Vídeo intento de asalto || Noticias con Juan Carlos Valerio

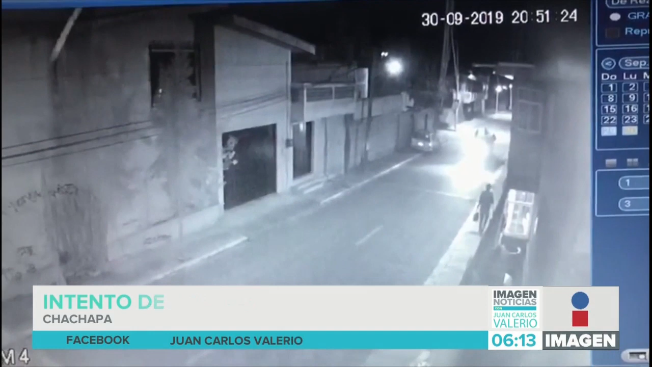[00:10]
pero casi en la esquina lo espera un auto con cuatro sujetos. Dos delincuentes lo interceptan para intentar quitarle la mochila, pero la víctima se regresa y corre. Los vecinos escucharon los gritos de auxilio y se organizaron para tratar de localizar a los delincuentes. Sin embargo, lograron huir.
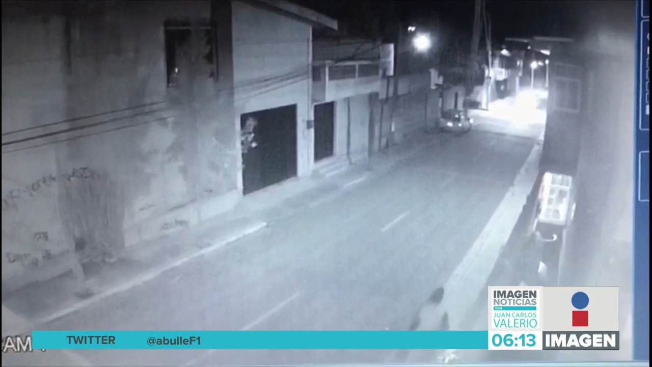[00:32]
Fíjese que, a ver, no me gusta mucho entrar en este tema de estrategias acerca de cómo protegernos de la delincuencia, pero lo que hace este chavo cuando los estudiantes lo están esperando es pegar la carrera y gritar. Grita que lo quieren asaltar. Eso genera que los vecinos de la calle empiecen
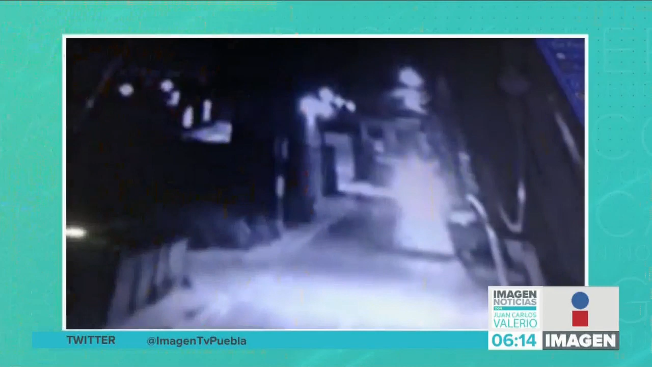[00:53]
a prender luces y empiecen a asomarse. Esta es otra toma, esta es otra forma de la toma. Y entonces, finalmente, los vecinos, al salir de sus casas, generan que huyan los ladrones.
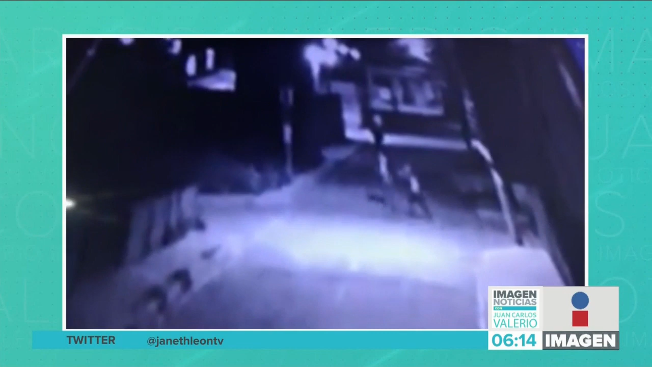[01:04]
Si a usted de repente lo asaltan, que no le dé pena. Grite, grite fuerte. En el hecho de gritar fuerte, yo hasta le hablaría de por qué no, incluso hasta como estrategia, llevar algún día un silbato en la bolsa, sacarlo y tocar el silbato, gritar vaya.